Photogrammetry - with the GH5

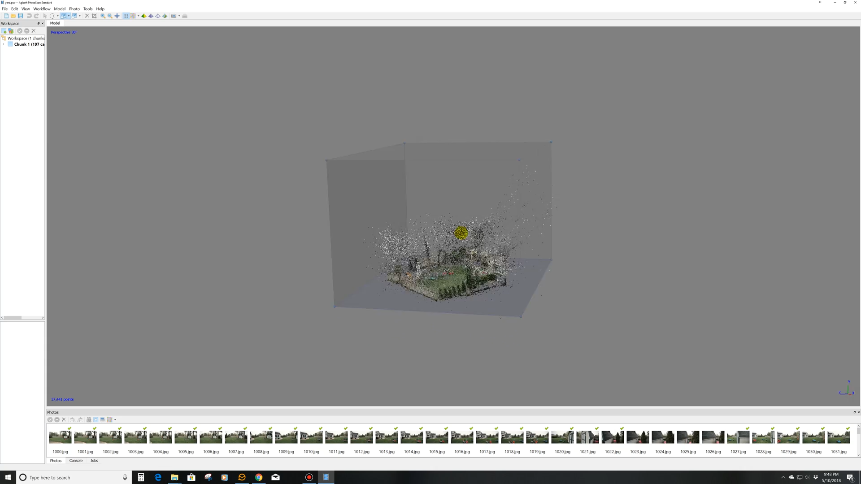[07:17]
which probably took about eight minutes to render out, and it created this right here, you can kind of see, we'll zoom in, it's a little bitty cloud,
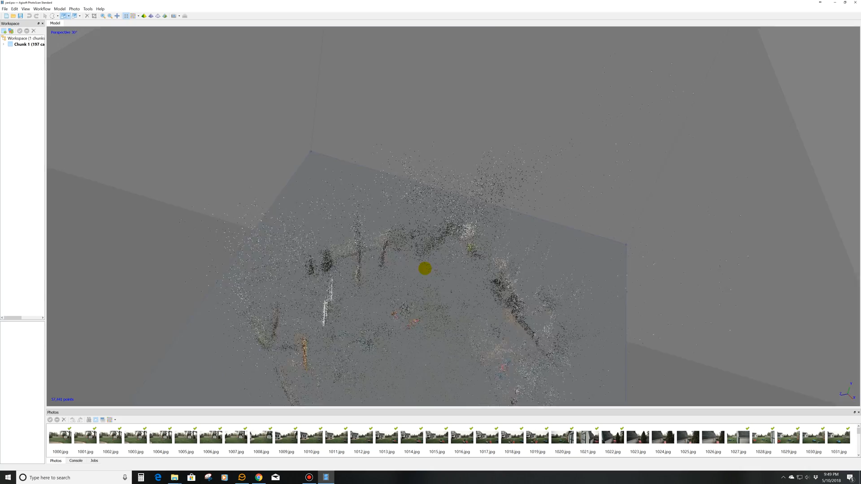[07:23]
specs, connecting the points, showing the yard itself, based on the photos, so created that, the next step that you go to, which I already did as well,
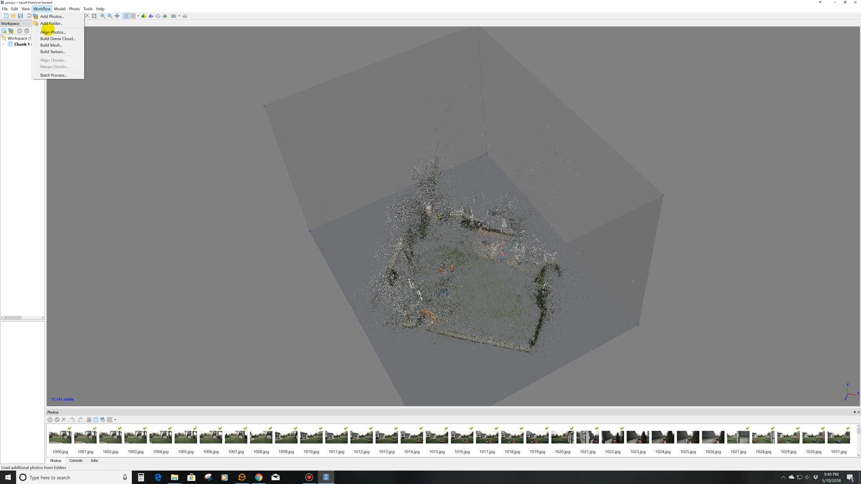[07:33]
is build a dense cloud, and for the dense cloud, ultra high, just would take too long, high is usually what I do, I did medium, high would probably take about an hour and 15, hour and a half,
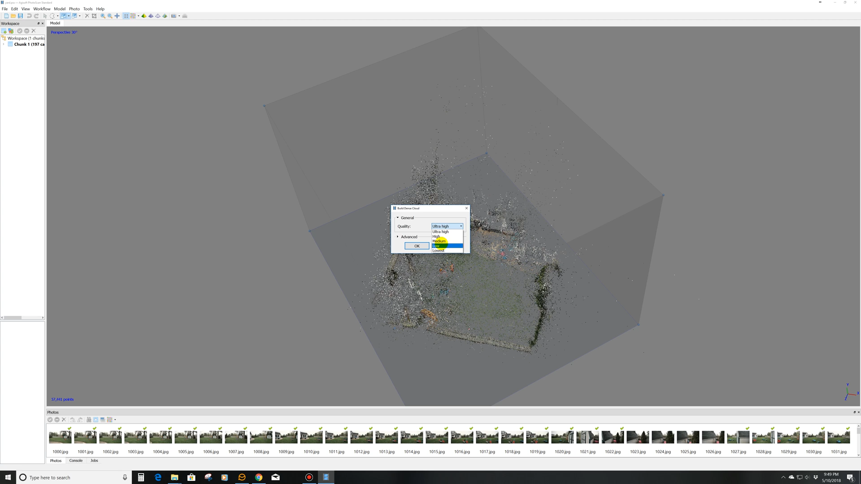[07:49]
medium took about 15 minutes or less, and so I did that, and what that did is, we'll go, it built this,
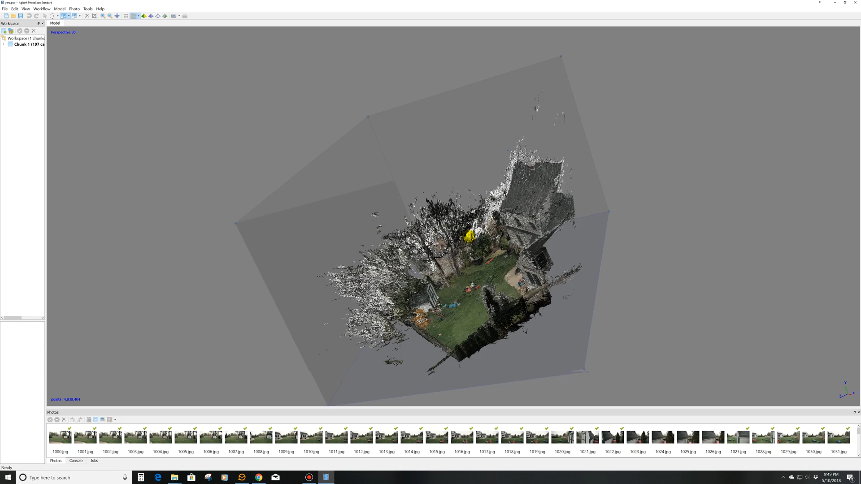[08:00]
so it kind of gives more depth, showing the yard and all,
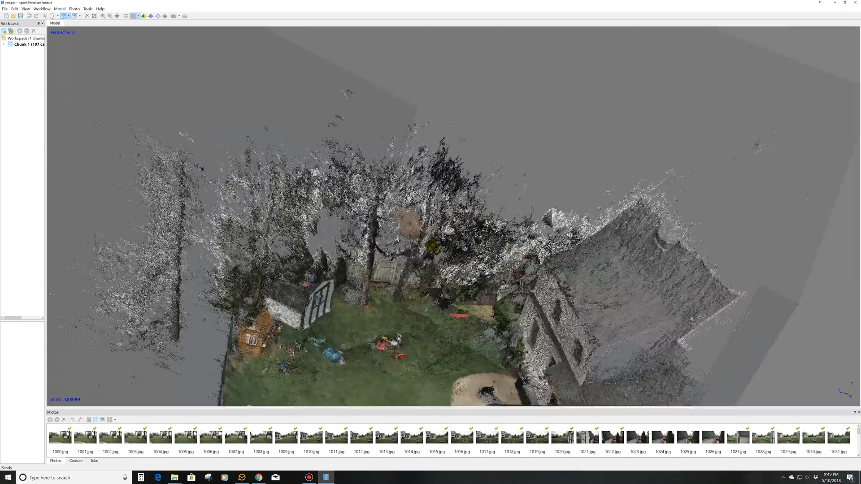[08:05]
and so this is all based off of pictures, which is really cool,
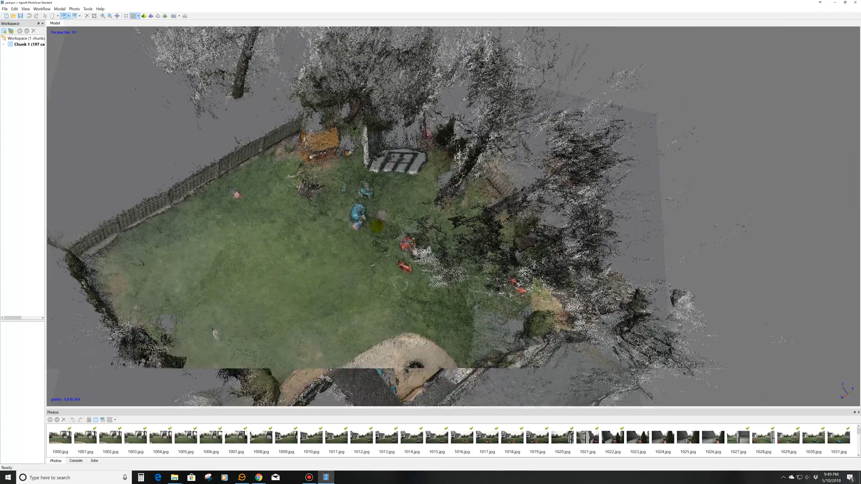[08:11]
and you can see a little bit of the detail there, there, then what you do after this, is you create a mesh, and let me go over, so workflow, mesh, and then the mesh, I put it as, I think I put it as medium, I don't think I did as high, I might have done it as high,
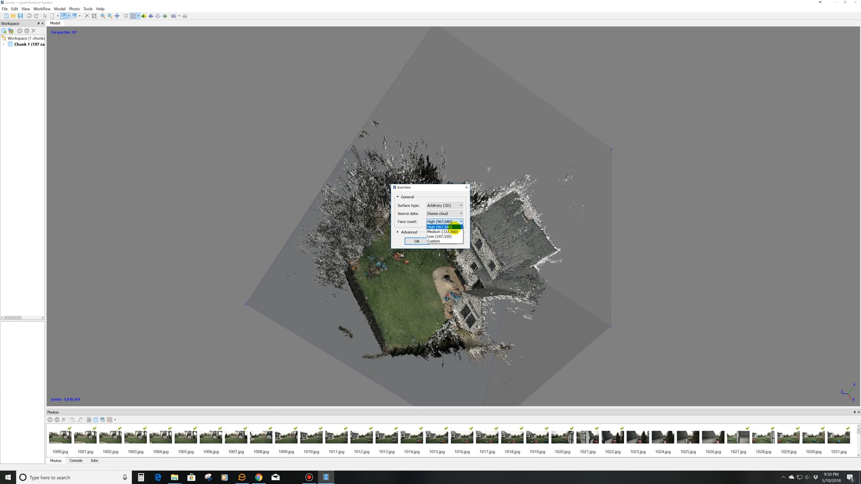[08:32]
but then what, we'll cancel out of here, and what that did is, kind of, I mean, this is what you could put in a 3D scanner,
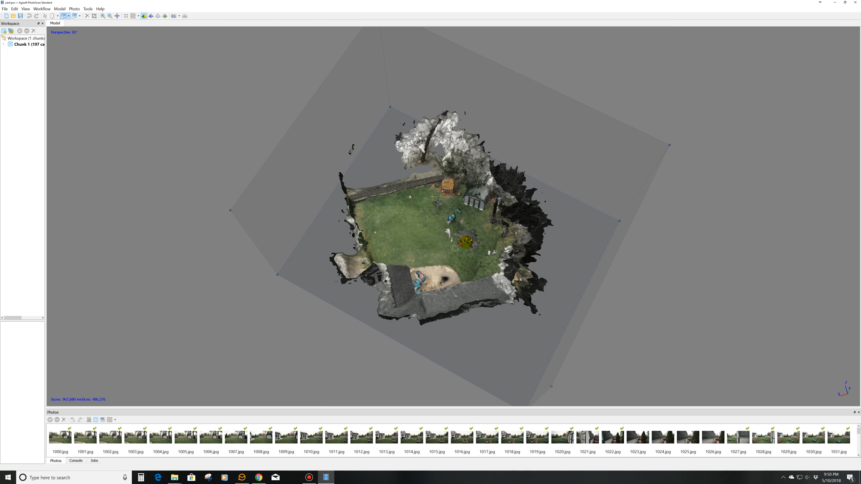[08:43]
and print out now, is using this mesh, and again, I did not take enough photos, and get enough angles to make the detail great, like I did for the other things, like the sculpture in the cemetery, and the stuffed animal,
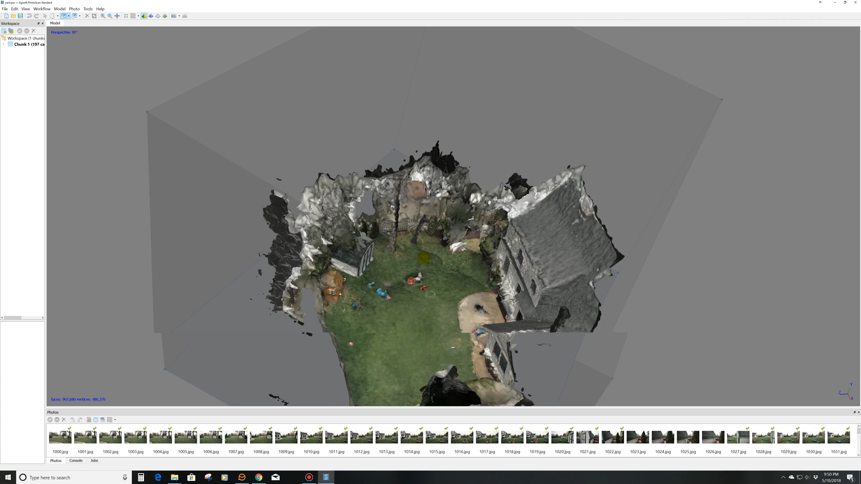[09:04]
giraffe, those were obviously more detailed, better looking than this, the next thing I did was, I created where to put the skin, so you go to workflow, that's the texture, and then it, you can make the texture size bigger, but I did at 6,000, which is a 6,000, like a megapixel, and that looks like,
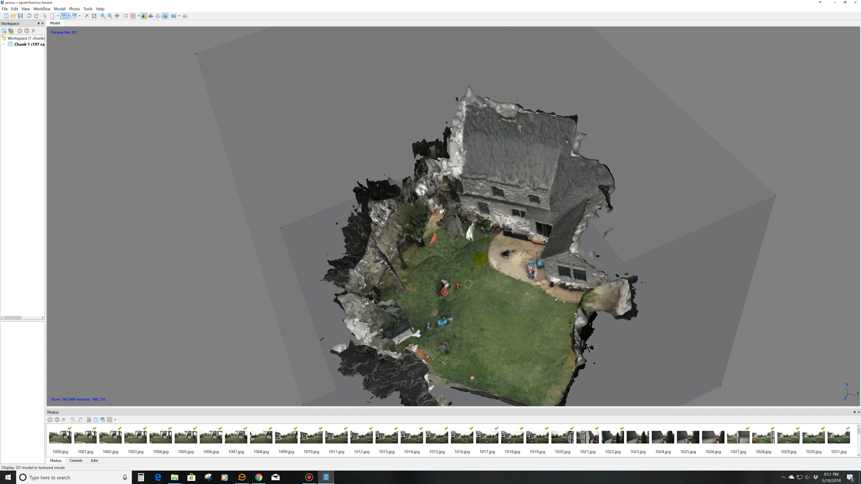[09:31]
wait for it, there you go, that, and so now I kind of brought the photo in, now it is warped here, there wasn't a lot of detail,
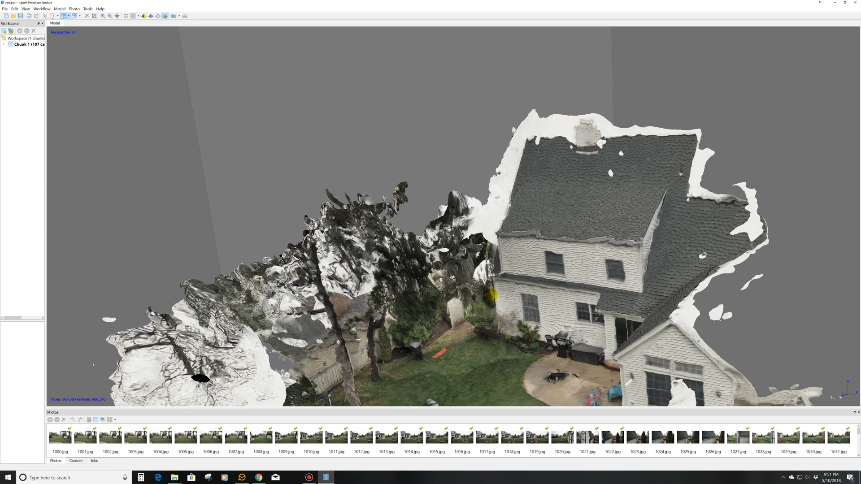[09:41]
what would do a really good job, and leave a comment if you want to see that instead, is if I flew my drone right overhead, and I could do a circle, I would get a lot more detail, a lot more information,
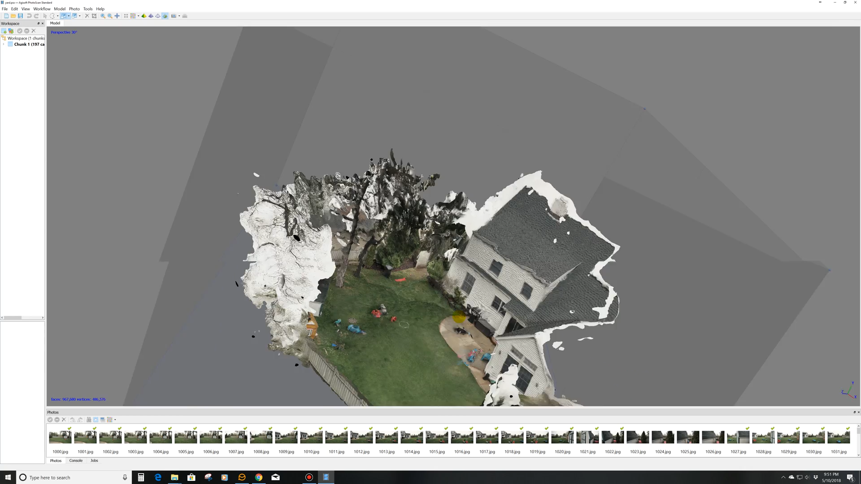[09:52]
a better 3D object that way, maybe I'll try that next time, if you want to see it, if not, just let me know, but here,
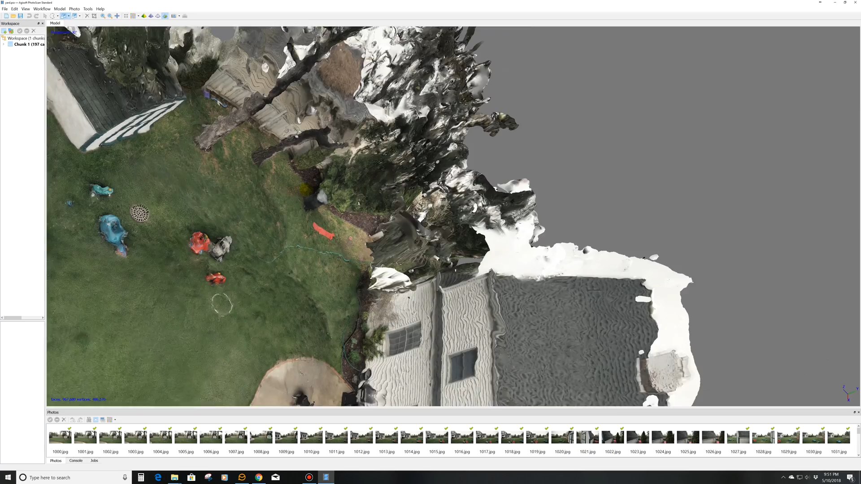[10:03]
let me try to manipulate the, oh, making you dizzy, okay, so here's a perspective, this is part of the tree, obviously, that it's captured,
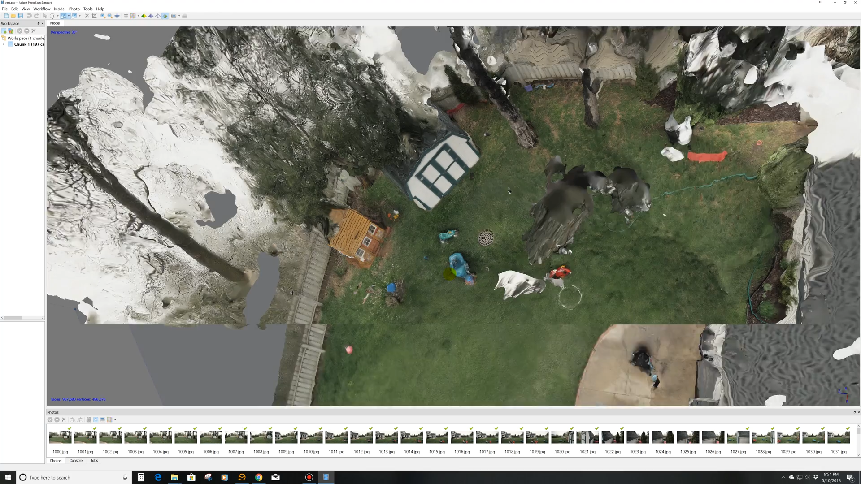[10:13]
but there's, let me go in, uh, so yeah, it, it doesn't look the greatest, um, there's, there's deformity here,
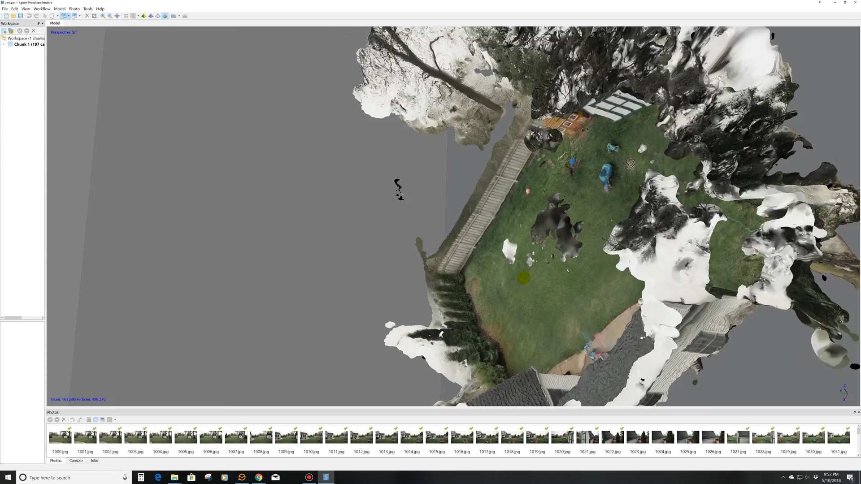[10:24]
but this gives you an idea that you can use photos to create a 3D object, and it really doesn't take a lot, and this software is only $179, I mean,
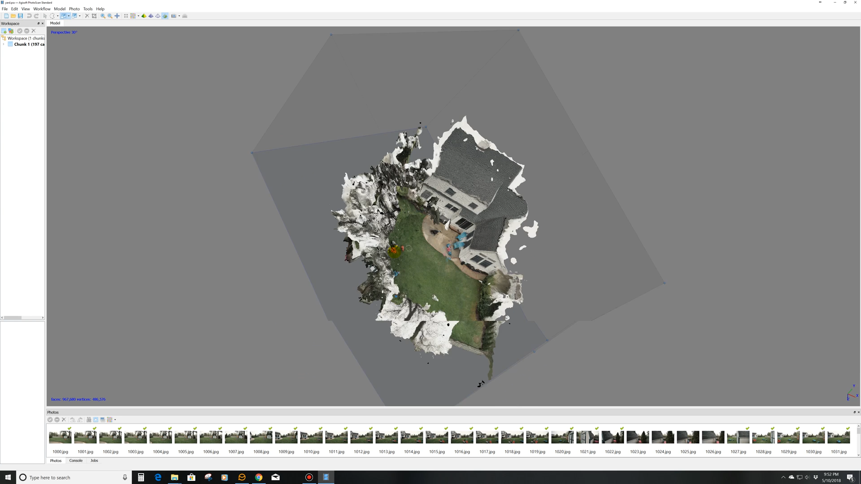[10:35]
for what it does, that's pretty inexpensive, um, especially with what you could see from the giraffe, and the six-foot sculpture from the cemetery, I mean, that's great, I could replicate that, I could take that, um, have that printed, um, and it would look amazing,
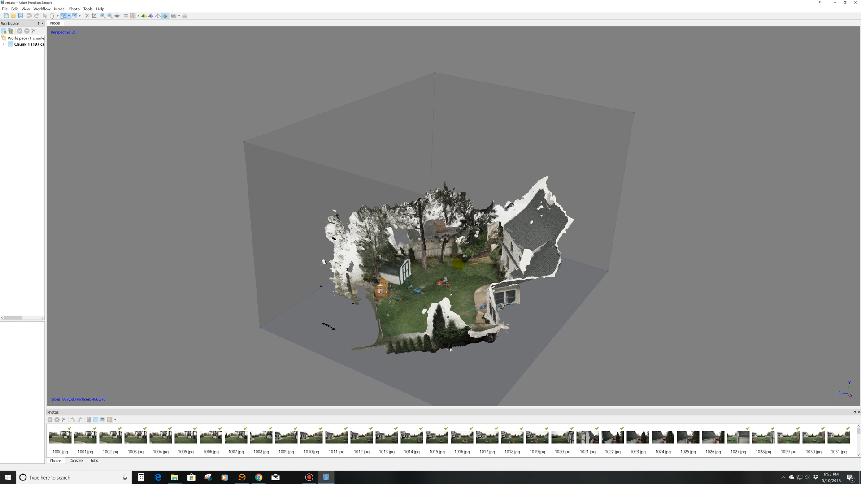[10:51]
so I mean, those, you take your time, this also is using video frames, there might have been some motion blur too, if it was,
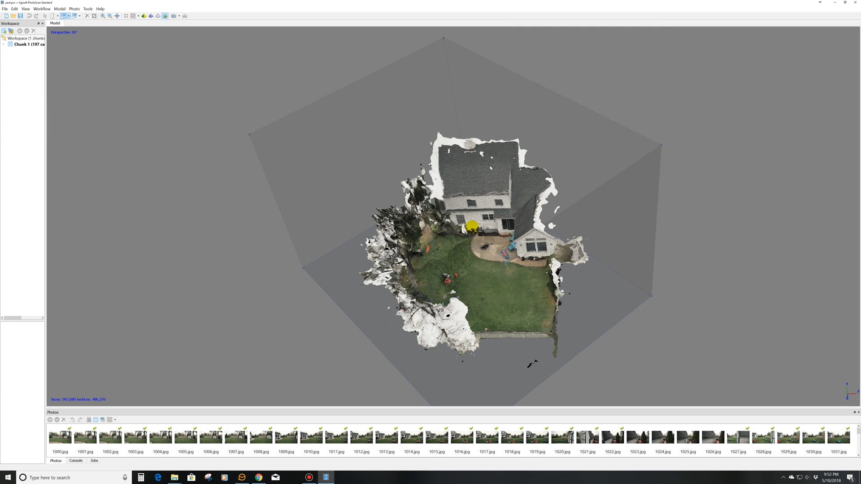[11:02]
if I was moving too fast, and the shutter speed wasn't quick enough, uh, so that's another factor using video, but I think it did a pretty good job for what it is, and,